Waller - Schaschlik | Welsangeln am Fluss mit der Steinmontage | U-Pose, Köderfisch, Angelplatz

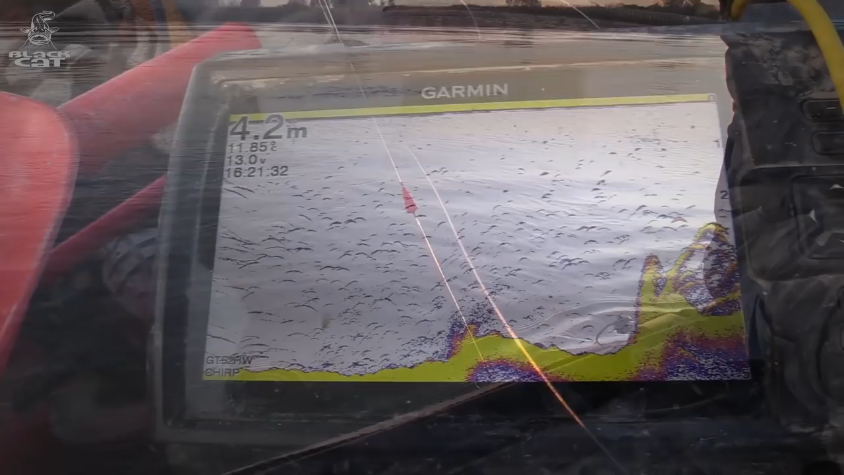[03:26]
On screen: depth 4.2 m
Hier auf meinem Echolot-Bildschirm könnt ihr sehr gut einen großen toten Baum an der aufsteigenden Uferkante erkennen.
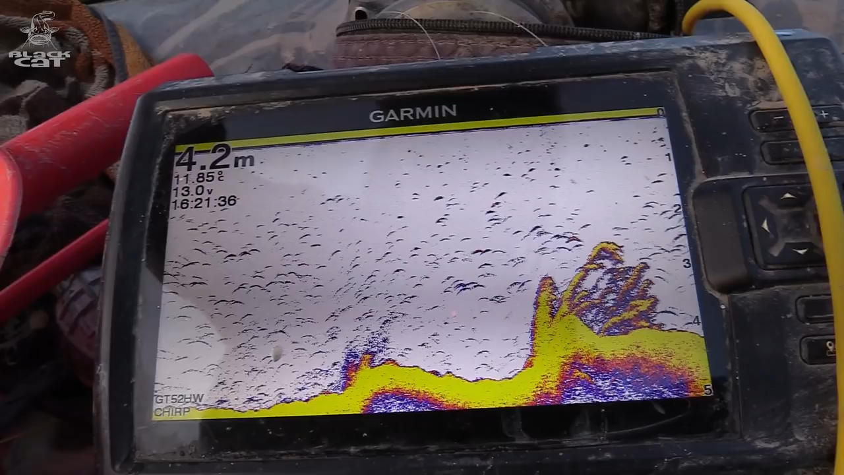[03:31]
On screen: depth 4.2 m
Und genau hinter solchen Hotspots werde ich meine U-Posen-Montagen ablegen.
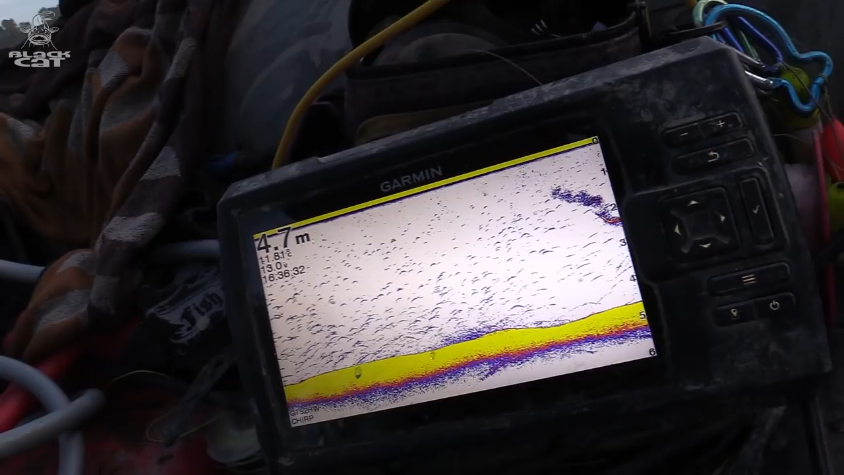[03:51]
On screen: depth 4.7 m
Um den Ablageort für meine Montage auch optimal treffen zu können,
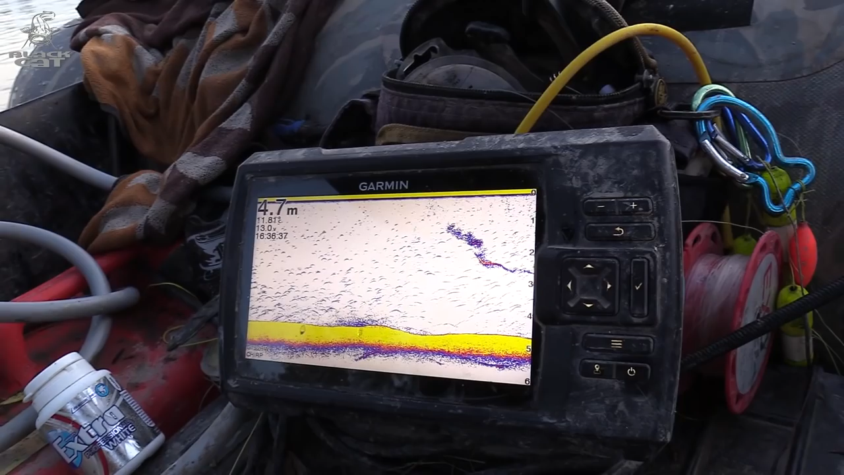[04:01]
On screen: depth 4.7 m
halte ich meine Steinmontage knapp über Grund an der Hauptschnur fest und fahre langsam bis zum gewünschten Angelplatz.
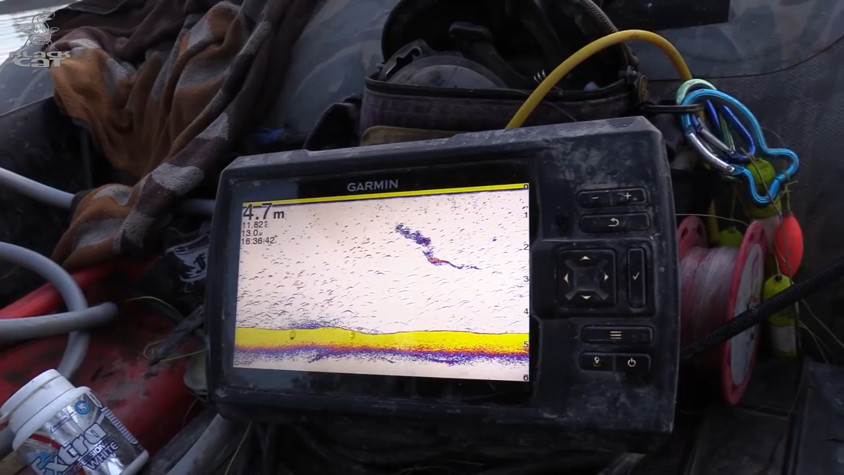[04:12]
On screen: depth 4.7 m
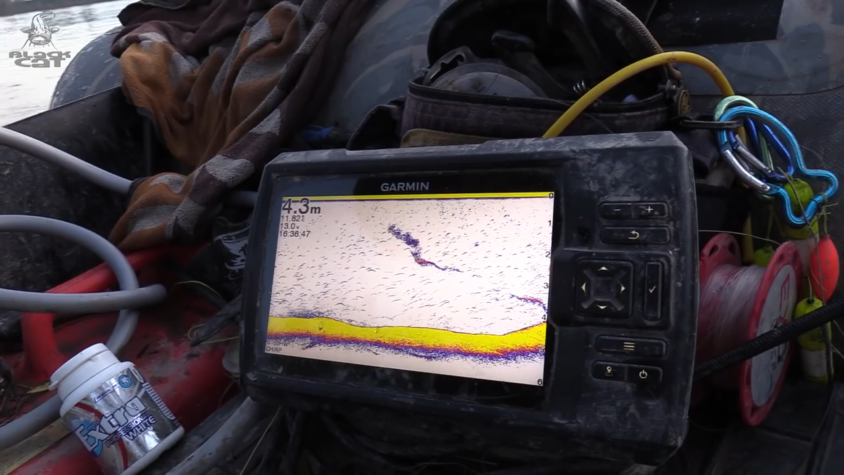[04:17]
On screen: depth 4.3 m
Hier in der aufsteigenden Uferkante, direkt vor den Hindernissen, setze ich nun meine U-Posen-Montage ab.